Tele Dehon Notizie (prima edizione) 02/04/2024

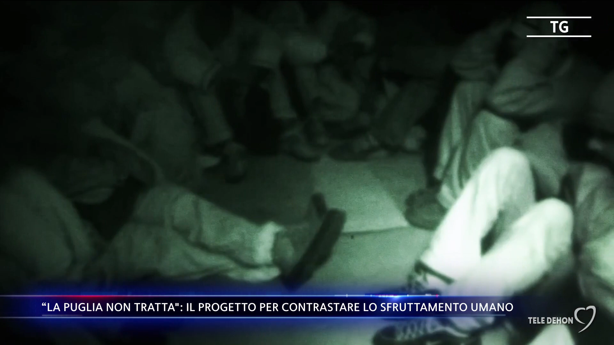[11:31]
il nuovo spot antitratta a firma del regista Alessandro Piva uno spot girato tra i container mi è subito